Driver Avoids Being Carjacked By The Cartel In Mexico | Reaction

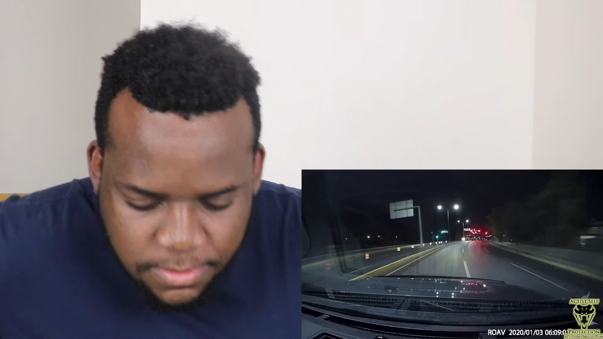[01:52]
Nuevo Laredo is right across the Rio Grande from Laredo, Texas, and I'm almost positive here that this is an American who's just come across the border and it's about to get real. Oh! The shots? Not on shots. The cartel.
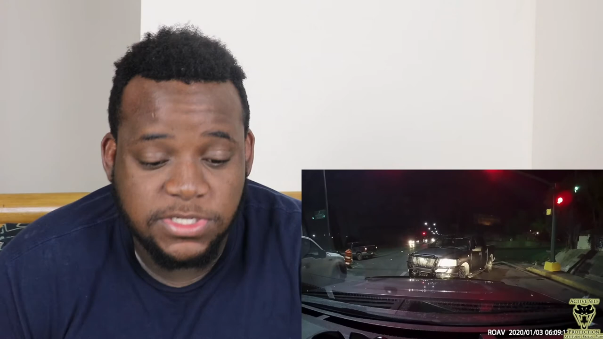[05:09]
Now, he might have been able to see his enemy right there, but decides, nope, I'm going to go back. And taking some kind of an evasive driving class, I think, is a good thing for most people, because using your car is so important. Notice he's got to weave a little bit, and that leaves the first guy out and gets him the heck out of there. Now, I do want to say this. Notice as he stops, that guy who is in the white, you know, sweatshirt is probably his first and biggest problem, and going forward, he knows he has other cars there. So, guy, no problem. That's man versus truck. But that's iron, boy. I'd run the dude over.